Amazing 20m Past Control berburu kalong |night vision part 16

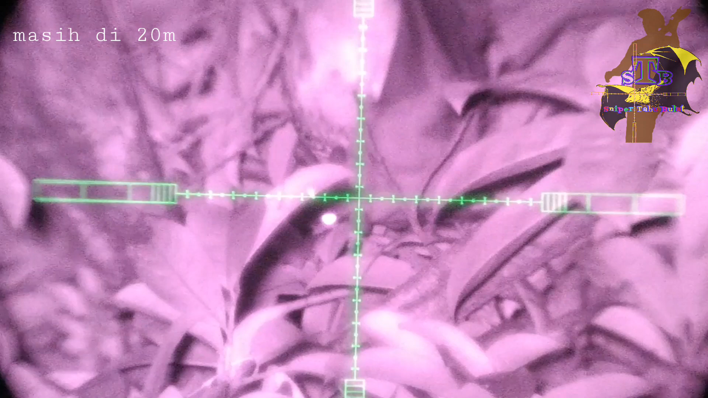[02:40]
Aduh darahnya banyak ya. Mau lagi apa enggak ya, namanya kesitu. Mau jatuh deh sob. Aduh. Nah jatuh juga. Ada lagi nih sob.